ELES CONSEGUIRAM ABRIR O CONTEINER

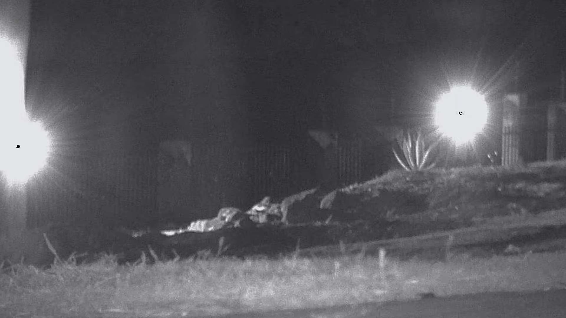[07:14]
Mas eles não estão vendo mais pelo caminho tradicional. Olha lá, olha lá. Não. Olha lá, já peguei eles aqui já. Você tá vendo o... Deixa eu tirar a visão noturna. Olha lá. Você tá vendo a lanterna no coqueiro? Tá vendo? Olha lá. Vieram no estrobo, tá vendo? Ou não? Ah, não, é as grades. Olha, galera, é eles, ó. Olha lá. Chegaram. Tô vendo os vultos lá embaixo, mano. Vai se no portão, ó.
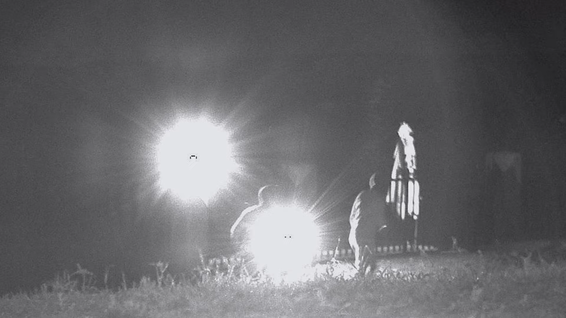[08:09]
Tô em dois? Em dois? Só em dois. Nossa, parece uma mulher, velho, né?
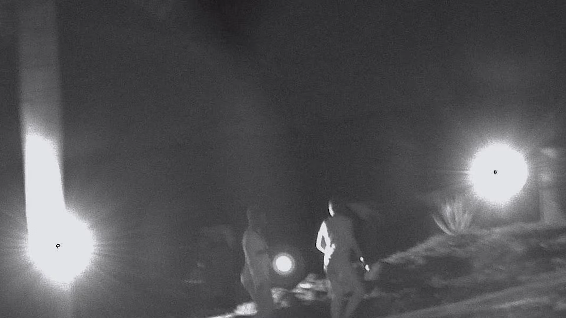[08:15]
Não. Não, mulher não. Não, né? Não, né? Não. Nada a ver, ser, né? Pode ser. É uma bunduda lá, então, mano.
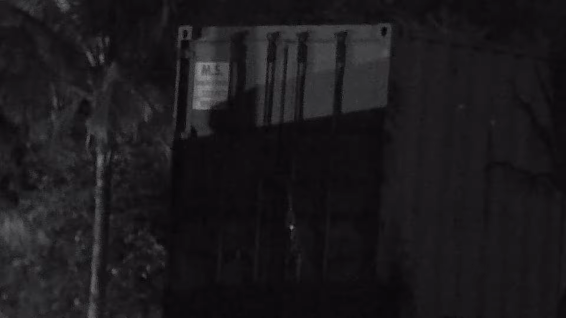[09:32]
Cadê eles, velho? Ué. Tão armando algum, hein?
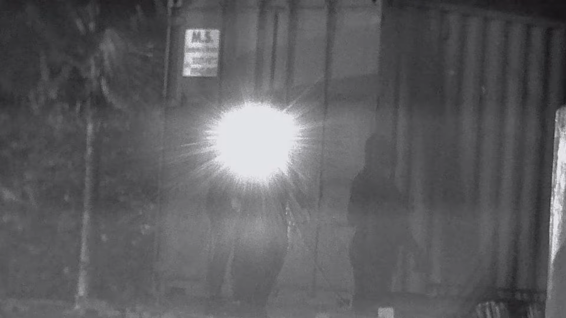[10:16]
Olha, um corta-fio, mano. Olha lá, ó. Pô, tá parecendo muito Bruno ali, velho.